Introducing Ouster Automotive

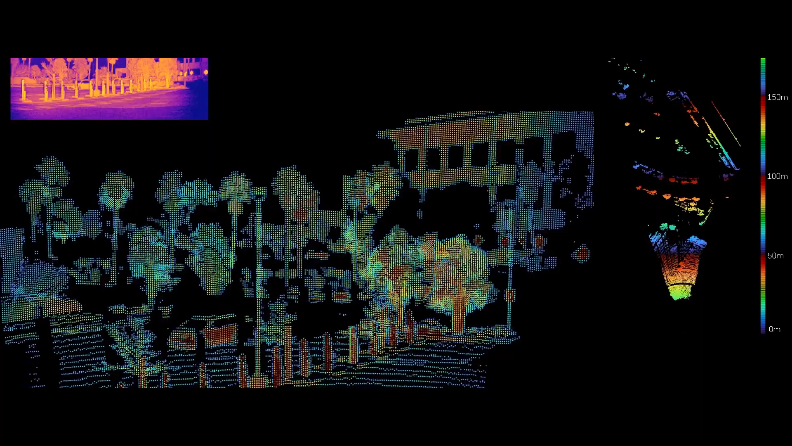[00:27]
a new functional division of the company focused on delivering cutting-edge solutions for the auto industry to drive the mass-market adoption of digital lidar in both consumer and commercial vehicles.
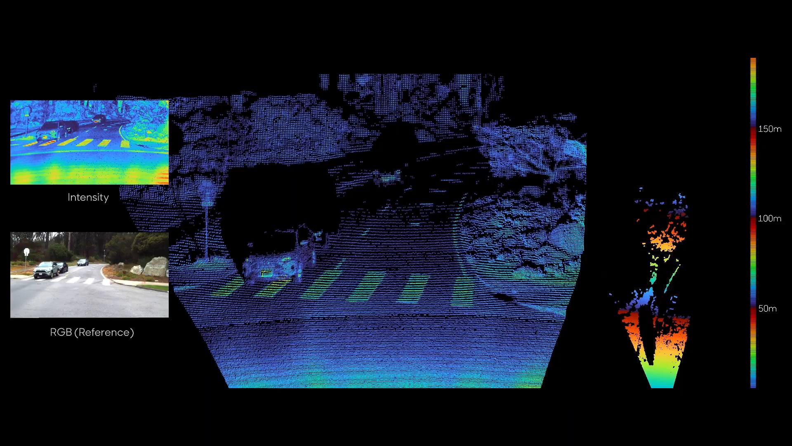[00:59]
Sense's digital solid-state platform uses Vixel and SPAD technology,
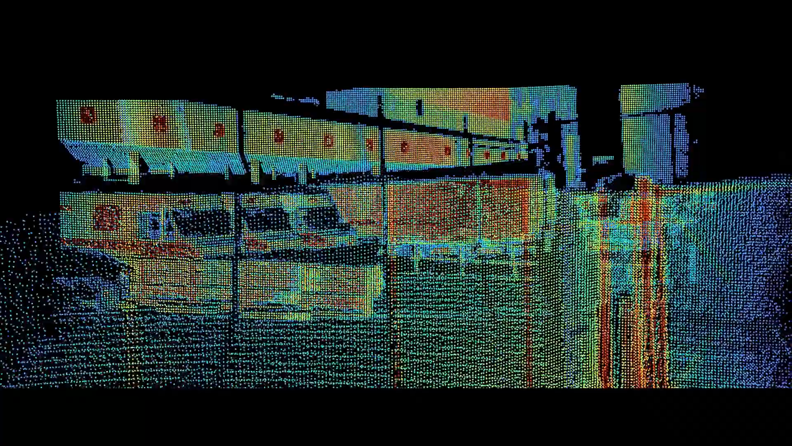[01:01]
is high-performing,
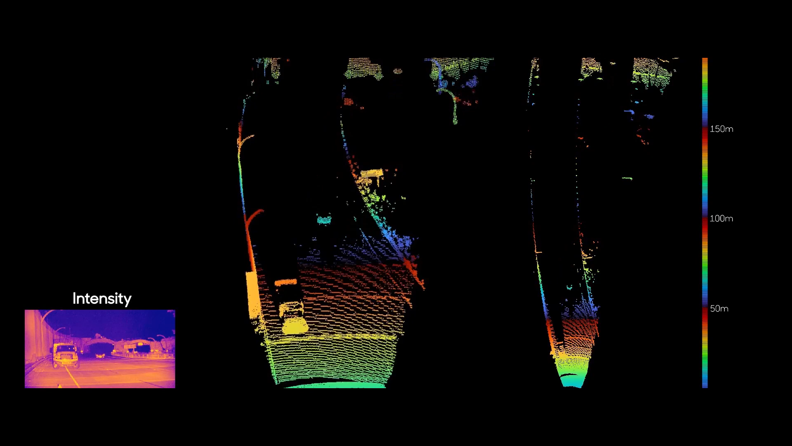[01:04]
small in size, easy to manufacture, and very cost-efficient.